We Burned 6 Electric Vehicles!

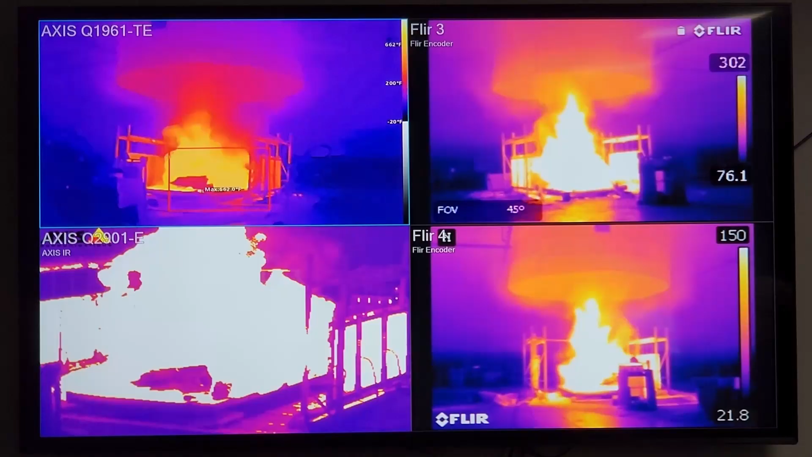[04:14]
Thankfully, there are thermal energy cameras. They're able to see what's going on through the smoke as these vehicles burn. After the vehicle more or less burned itself out, a crew would go in.